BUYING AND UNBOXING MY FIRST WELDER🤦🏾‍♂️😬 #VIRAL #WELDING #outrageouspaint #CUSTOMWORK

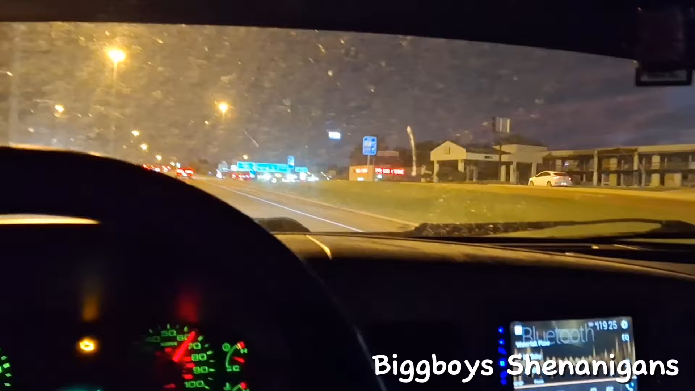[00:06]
Gonna go ahead and head to the Harbor Freight.
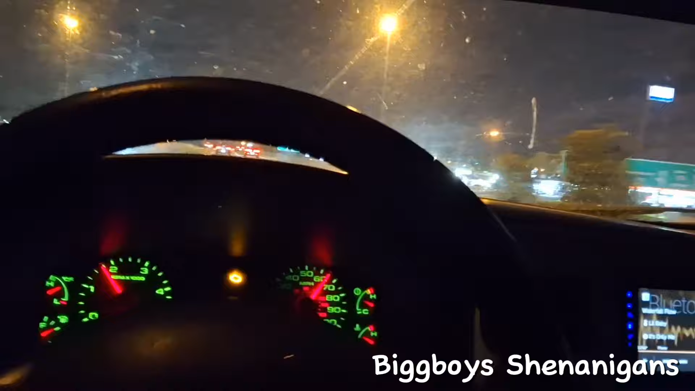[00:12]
So, go ahead and check out these welders, man. Look, it ain't late, but it's dark. It's all good. I just want to keep all updated on the motion. Going on with this truck.
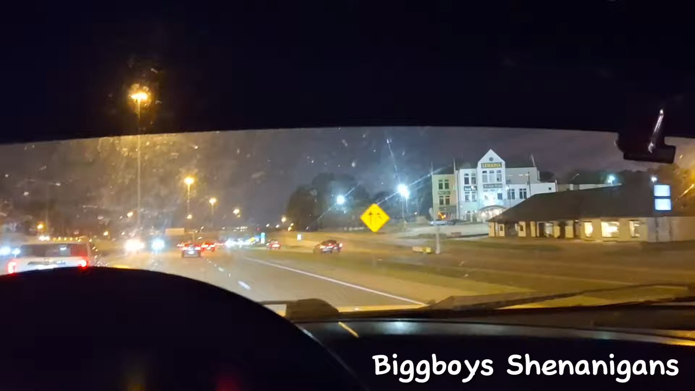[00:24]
So, get in this store. Check it out. Okay, we're up here to Harbor Freight. Going for a welder.